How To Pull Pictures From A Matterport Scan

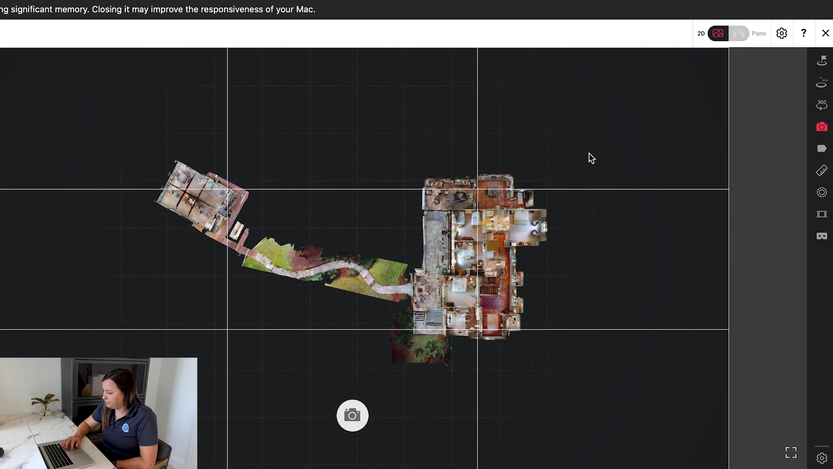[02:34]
We want to make sure that we're taking a picture from here. So again, you would just take a picture.